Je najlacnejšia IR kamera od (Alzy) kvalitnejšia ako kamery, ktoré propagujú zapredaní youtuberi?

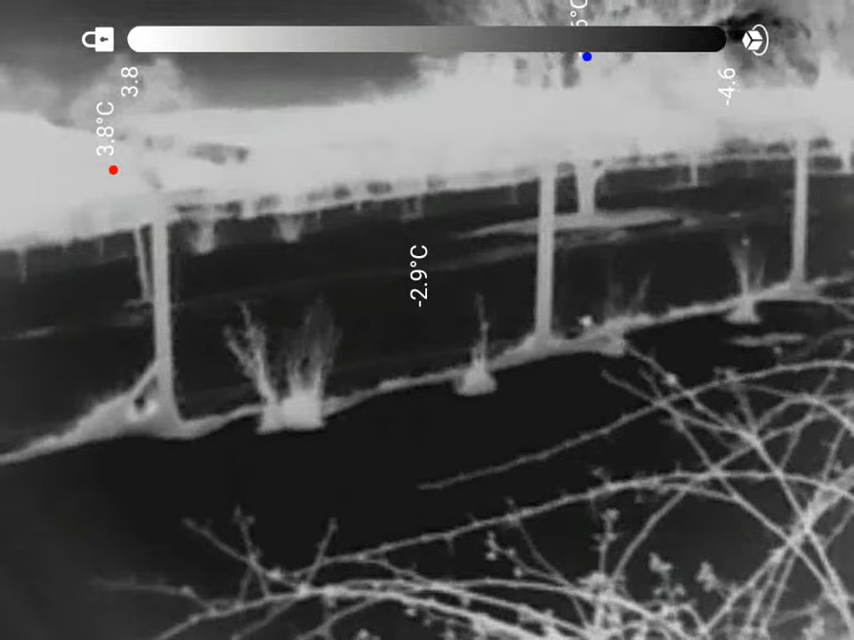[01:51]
On screen: spot -2.9°C
cez zimu cez sneh sa mi zdá asi najlepší tento režim čiže